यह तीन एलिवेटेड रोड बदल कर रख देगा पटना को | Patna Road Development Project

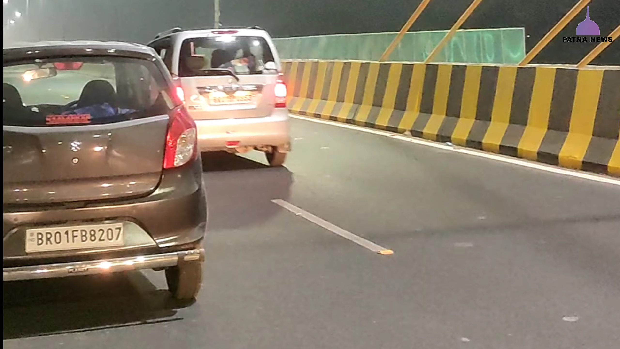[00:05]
कड़ी 12 किलोमीटर लंबा बन कर तयार हो चुका है और उस पर फरराटा गारियां दोर रही है।